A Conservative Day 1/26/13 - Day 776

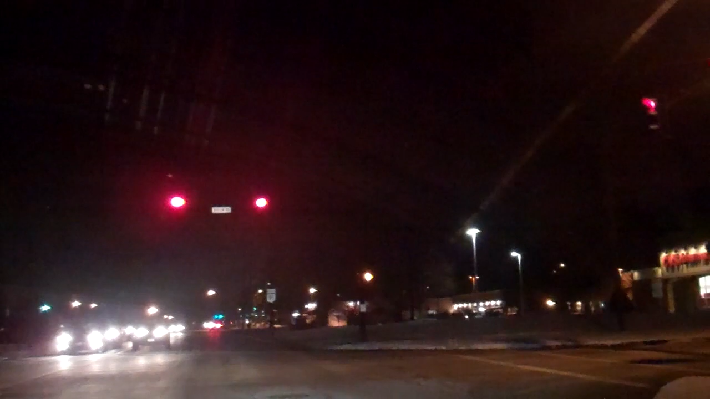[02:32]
we're waiting at the slight downtown of Barlow and Route 91 and we're about to go come on come on oh freaking arrows I hate that kind and then there's this long you know there's nobody coming why hold all of us up here and then it goes and then we get two seconds wasting so much gas which I don't have a lot of my range is 14 I'm on my way to the filling station and we'll feed this thing because it hasn't been fed since the way home from Detroit last Saturday check it out the range calculator is increasing as it pumps gas if you leave the key in position